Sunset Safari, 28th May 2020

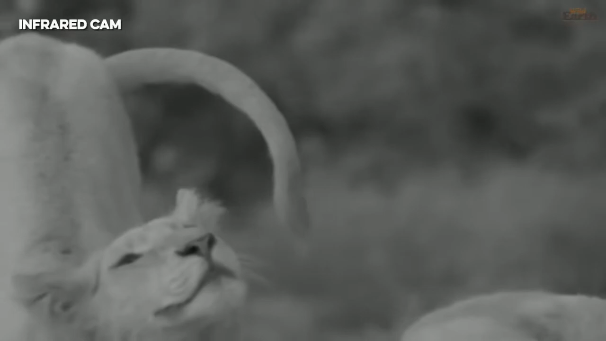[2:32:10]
The interesting thing is that they're facing straight in the direction of where that lioness has got her den site. So I've just got these visions of you tomorrow morning watching the whole pride meeting the cubs for the very first time.
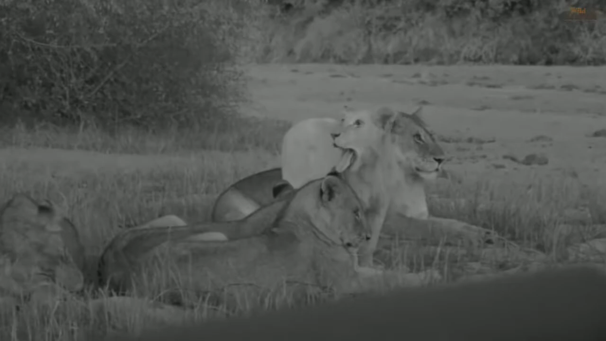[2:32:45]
Linda, it is very precious, especially when they're behaving so nicely like this. I'm just going to back up a bit.
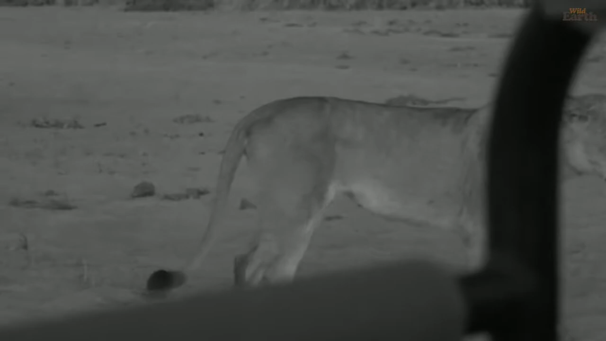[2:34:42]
Yeah, Owen's just commenting that we are now in the perfect position to be hit by the smell of what these lions have left behind, and it's hitting us quite strongly.
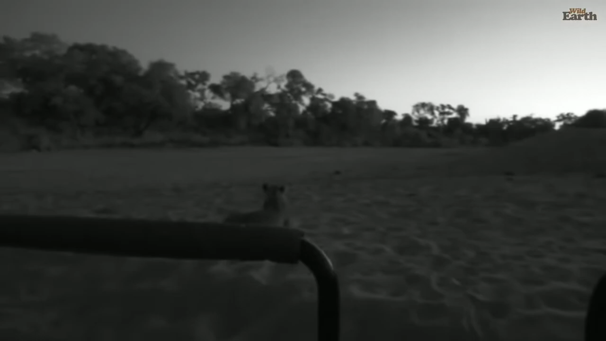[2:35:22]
Looking in the direction of that impala still. And then there's one directly behind us.
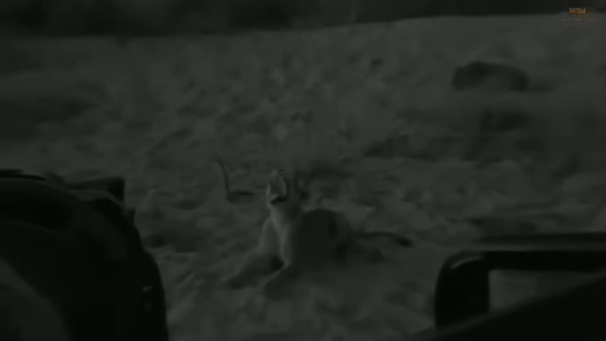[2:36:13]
Elmer, you're saying that this is awesome. It really is. I mean, especially because we've taken the time and we've sat here for 2 hours or so waiting for this exact moment for them to be up and moving around. And it's a slow process. I mean, they like to hit the snooze button a lot. I guess they don't get out and spring straight out of bed. It takes them a while. You know, they get up, they start cleaning themselves, they might move.
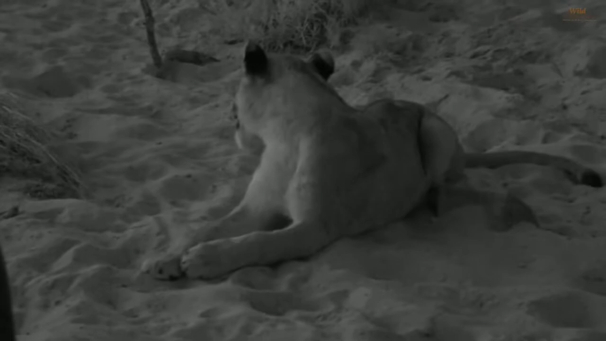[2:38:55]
And so that just helps them see a lot better. And so a flick of the ear here and there might mean different things, different signals to the rest of the pride. So they can communicate with one another without having to vocalize. As soon as they start calling to one another, that gives away their position, and then the hunt is effectively over. So this one's up. I'm sure it will walk straight past us. If it does come any closer, see, now, watch, I'll just start the vehicle.
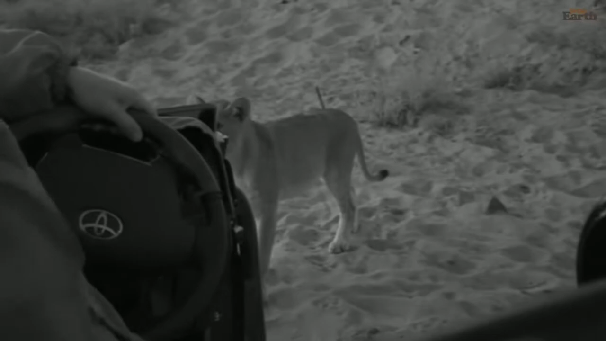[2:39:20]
Okay. So there we go, it's just taken that, it's got the signal from us that it can't come any closer, and I might have to do it again.
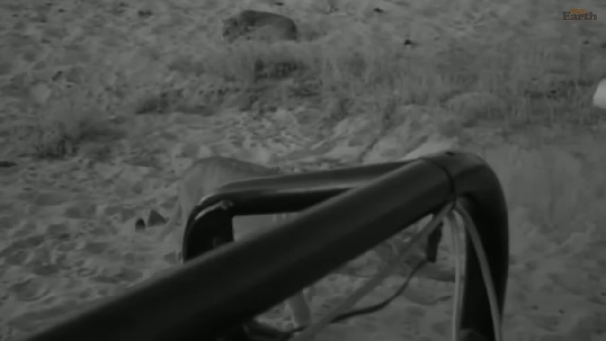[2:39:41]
But whilst we're trying to deter this lion from taking a bite out of my chunky thighs, we'll send you across to David and see what he's doing.
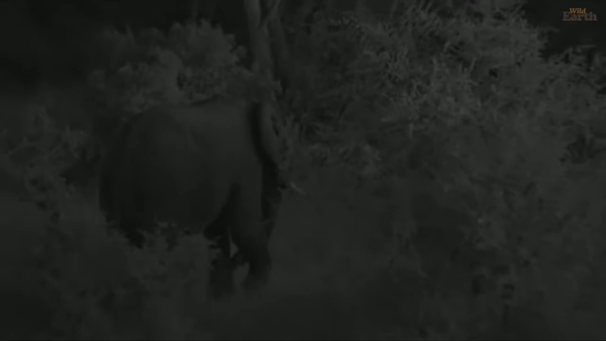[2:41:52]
We've with a big bull elephant and a herd of buffalo that are slowly making their way to the Gari Dam in front of the camp. So those of you that watch on the dam cam, you're about to be inundated with subjects to look at.
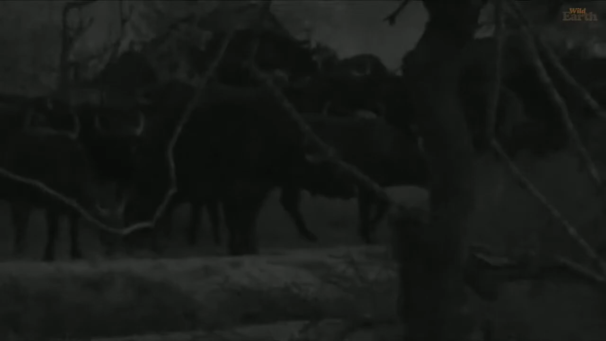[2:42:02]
We've got a hippo, we've got buffalo, and we've got an elephant. And hopefully Tingana is going to make an appearance as a last-minute leopard in amongst all of this. Wouldn't that be nice if he just pops up onto the dam wall here because of this elephant and buffalo movement?
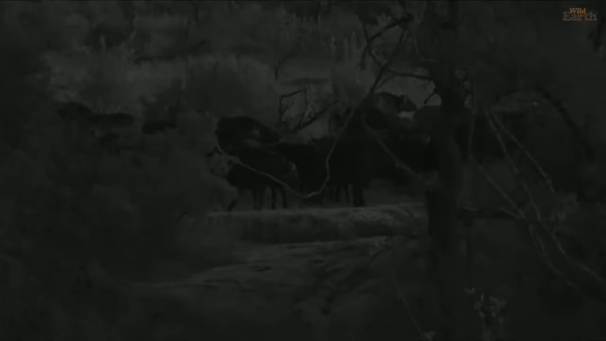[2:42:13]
I would so love that. His truck went right where I'm parked right now is where he kind of went. He just went over the back behind me.
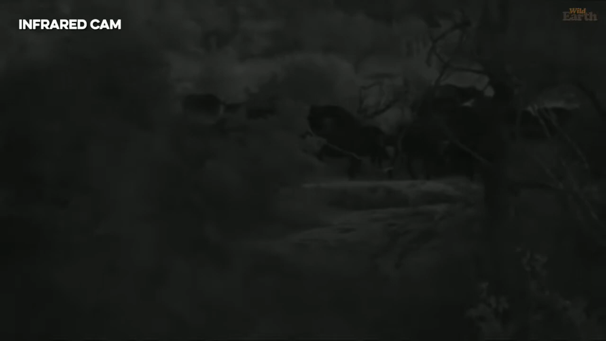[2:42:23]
I've had him there quite a few times lying in that area. Just kind of pops down into the behind the dam wall here and kind of does his thing. So I wonder if he's not still just lying somewhere here.
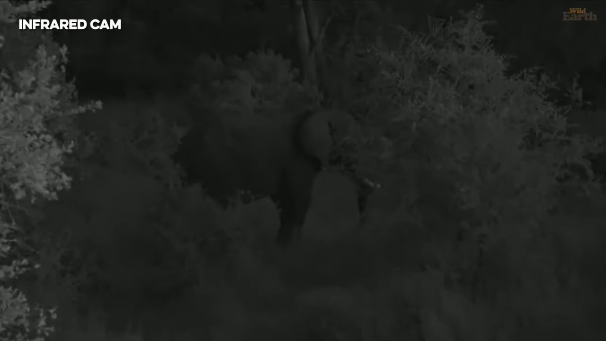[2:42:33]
There's definitely no tracks to indicate that he's left, but it's not to say he hasn't. Hello, Dewey. Good evening to you too. I think I might have interrupted Dewey coming out for the evening by coming over the dam wall. He was right up against the dam wall, which is not ideal, but he'll find another spot. There's at least lots of places for him to exit.
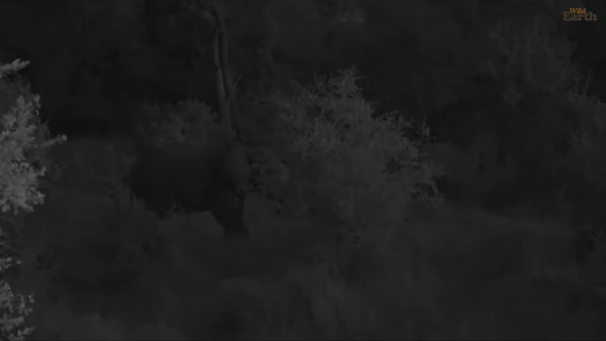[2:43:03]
Maybe he was just interested in hearing the buffalo and the elephant, and that's why he'd come close to the dam wall.
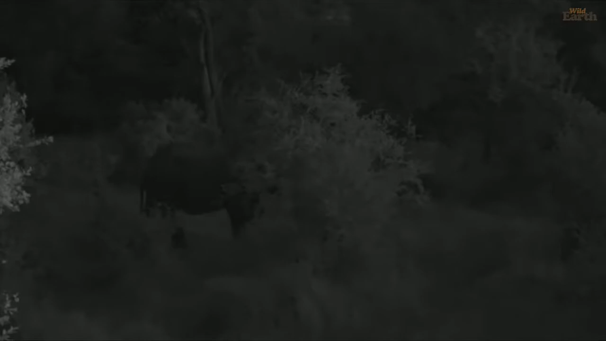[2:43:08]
But here you can see the buffalo just coming across the dam wall now in front of us.
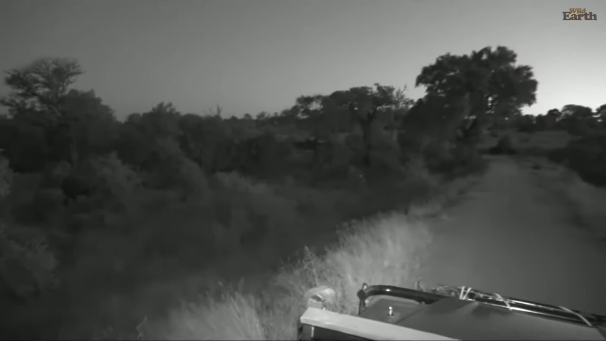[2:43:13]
They're going to go down and have a little bit of a drink and head to the corner of the water. Go a little bit closer for you, Alex, because it's going to be difficult with the infrared for you to see.
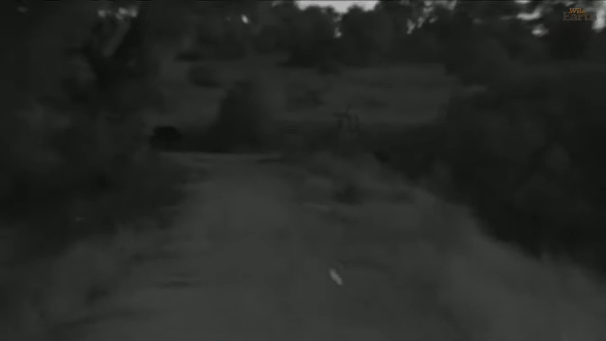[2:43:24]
So we're going to just try and get to a point where we can actually see them a little bit, because it is quite dark now.
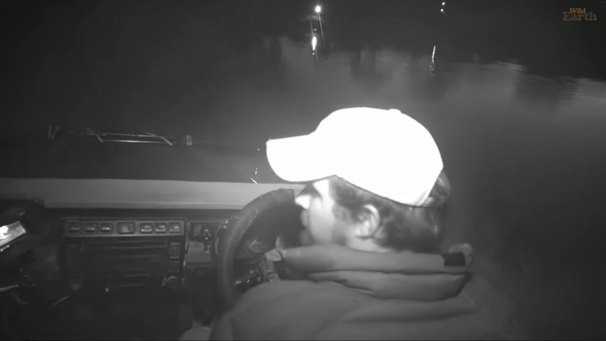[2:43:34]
I've obviously got my lights off. What is that? I see an eye in the distance, just one.